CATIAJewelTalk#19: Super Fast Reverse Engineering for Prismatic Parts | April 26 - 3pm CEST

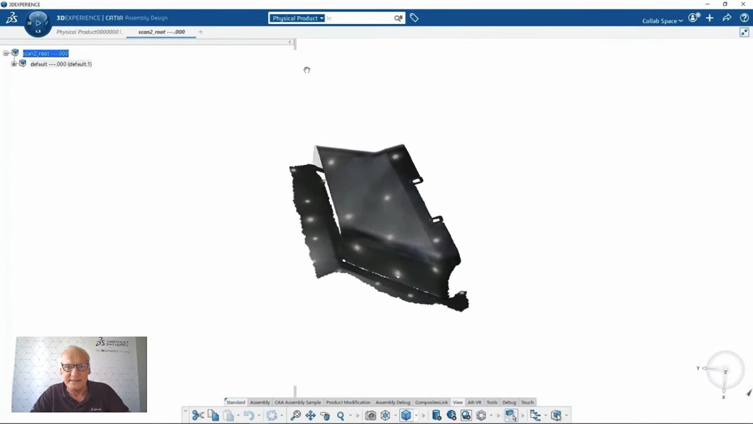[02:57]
But to do the reconstruction of the solid, I will just need the STL, the tessellated data made of triangles.
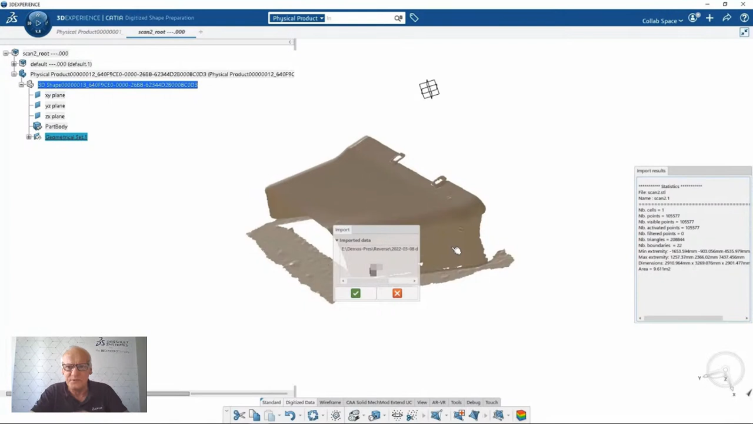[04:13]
Very important. So there are not that many points. It's a small part. Hein? You see the size. It's almost 100,000 points and 200,000 triangles. You can see it on the statistics of the import results. Here we go. Here we are.
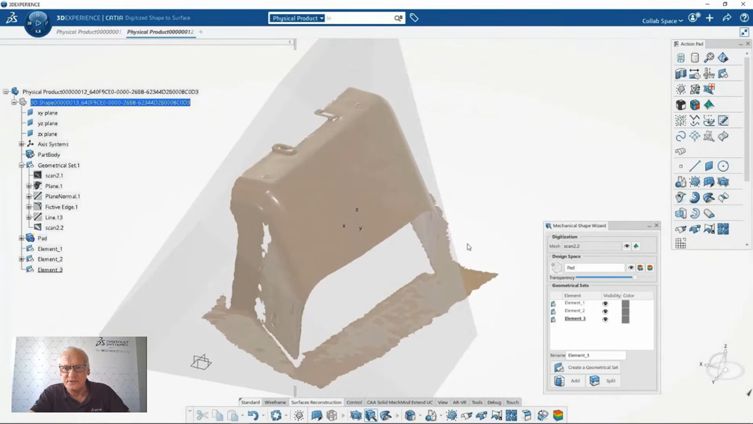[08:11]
So you see, it's very simple, very straightforward. Again, not an expert in surfacing can do the job. And the result will be a solid.
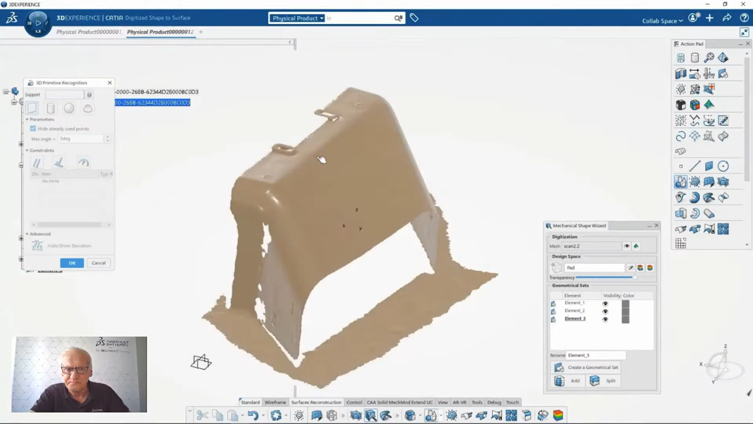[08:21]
Remember, a parametric with history solid. This is my second plane.
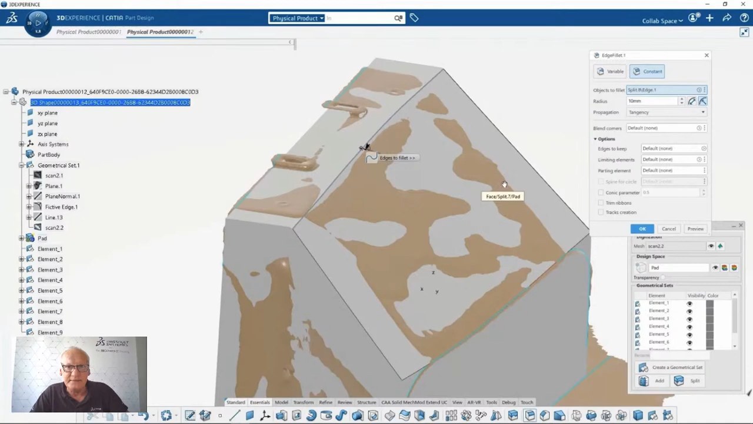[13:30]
Or, by the way, I can even measure the fillet on the part itself if you still have the part.
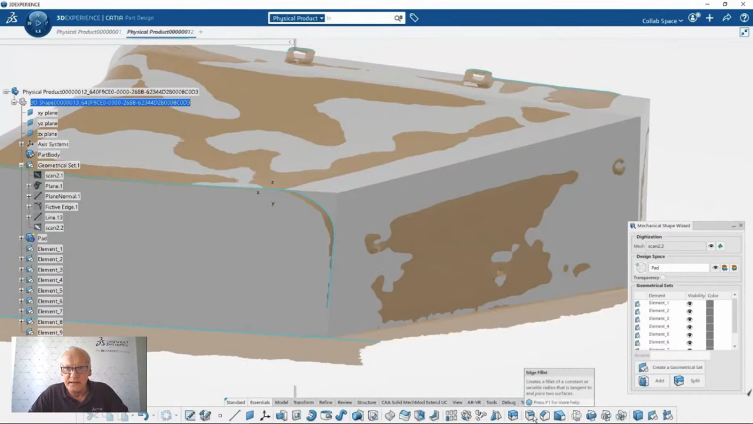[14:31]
Now I will continue to do my filleting on the other side of the part itself. Very, very similar approach. Take a 22 millimeter fillet.
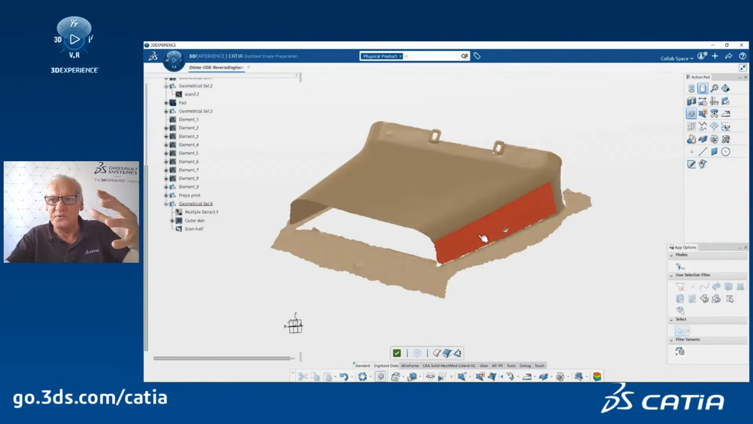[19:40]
And we will align the scan data of the printed part with the CAD model. So this is the alignment process.
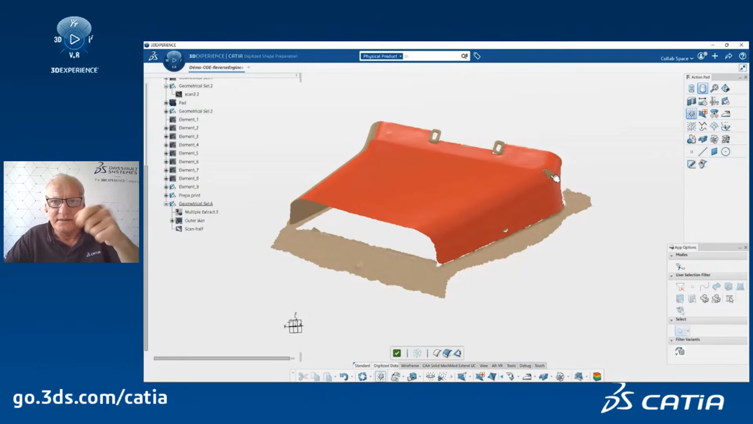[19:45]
We select an area of the scan data to be aligned with the part. They are not at the same position, okay, in space.
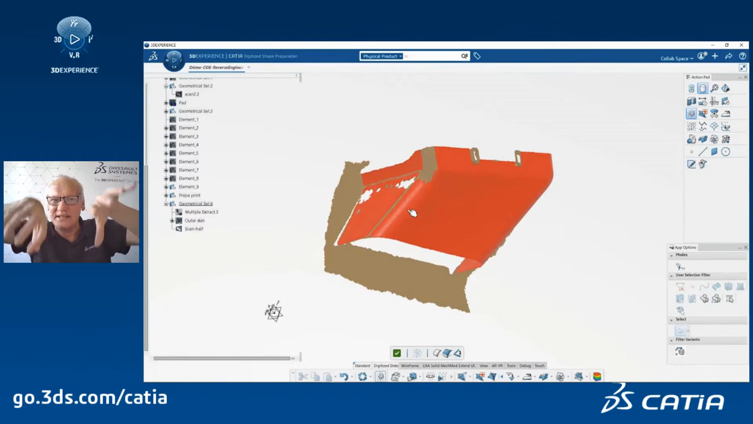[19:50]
Here we are.
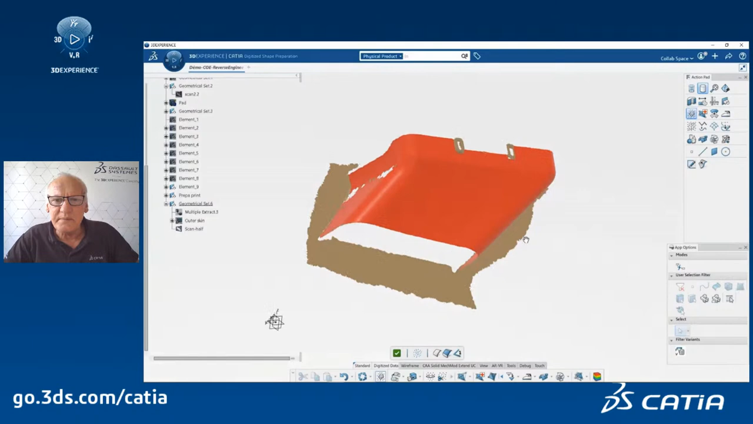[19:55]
And I will use an alignment by constraints because I know that some places are plane. So it's much, much, it's more accurate.